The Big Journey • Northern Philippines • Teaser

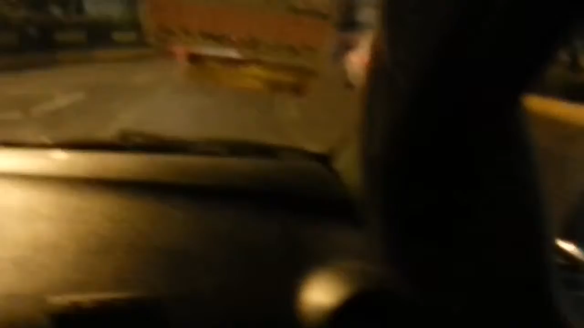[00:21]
Wow. Pegasier. Oh, my God. That's not so great. It was running behind the bus. It's kind of dangerous.